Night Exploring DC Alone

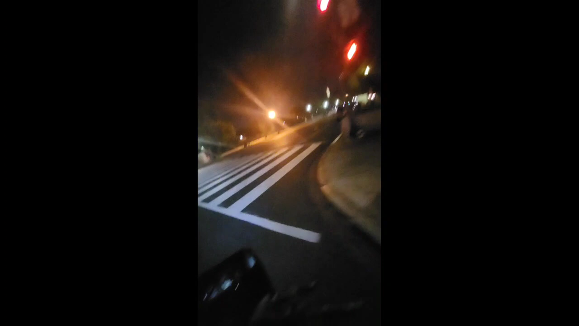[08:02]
That way is to the Washington Monument, guys. I'm where I was trying to go originally, so we're on point. We're gonna go this way though, and look at this building though.